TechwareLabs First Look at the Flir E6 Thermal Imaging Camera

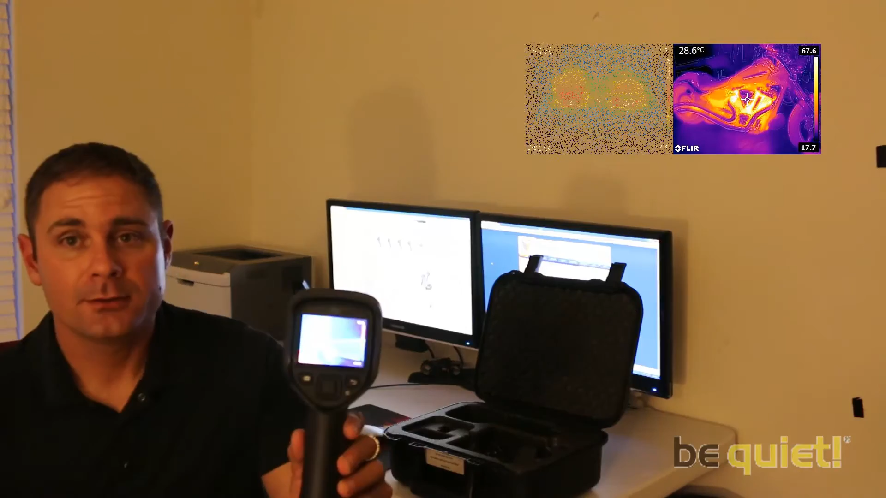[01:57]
On screen: spot 28.6°C
So as you can see here, the thermographic imager will show you heat.
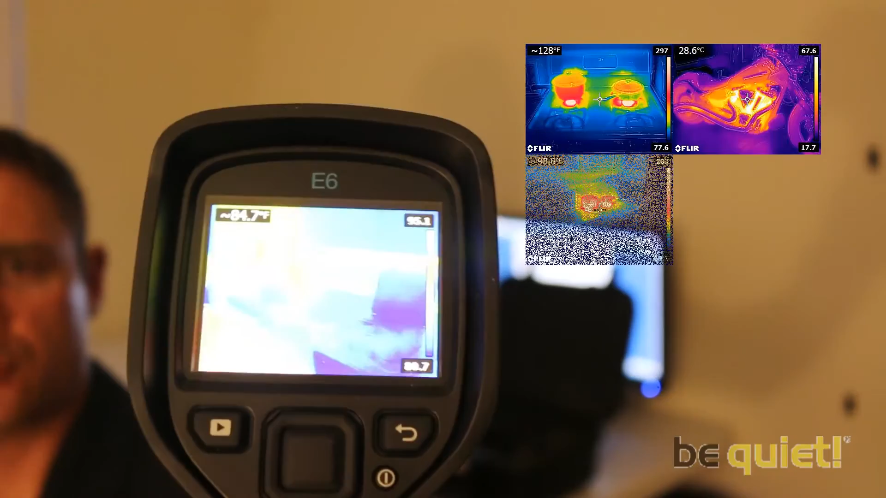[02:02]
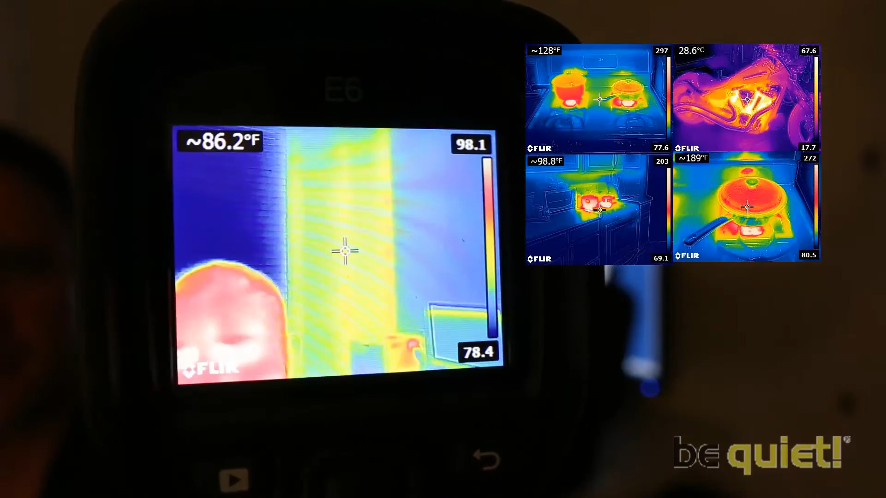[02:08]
On screen: spot 86.2°F
Me, for instance, in a color palette.
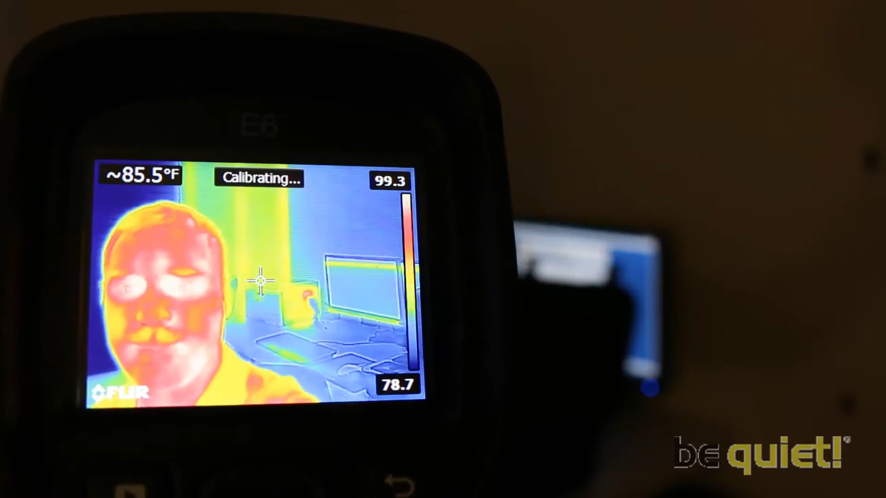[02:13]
On screen: spot 85.5°F
It'll layer an actual image on top of a thermal image
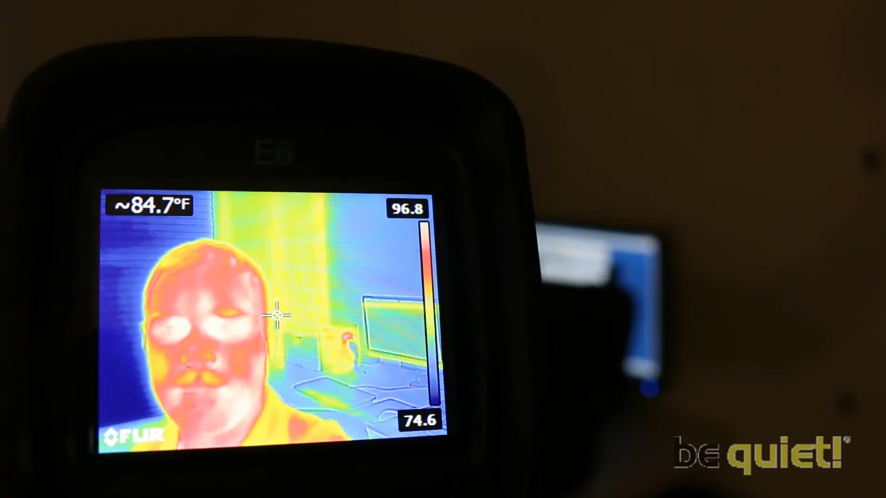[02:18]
On screen: spot 84.7°F
and allow you to see heat in a graphic representation.
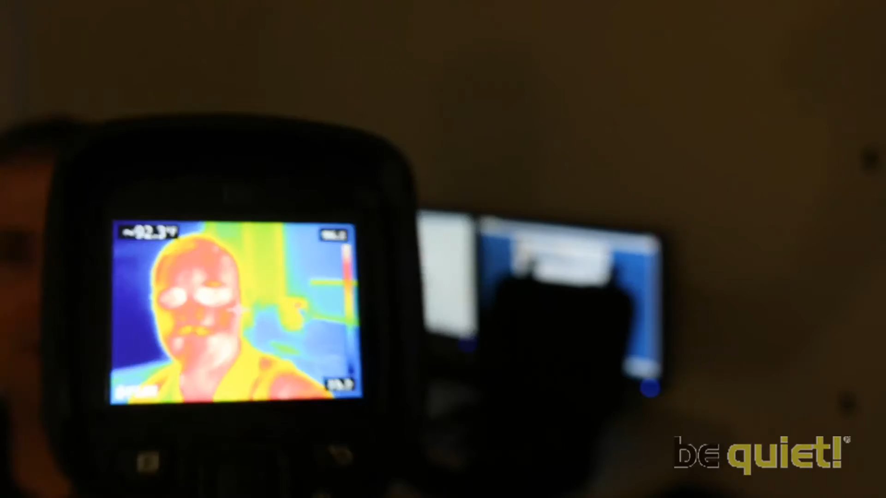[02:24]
This is useful for a number of things. First, it allows you an idea of what's hot and what's not.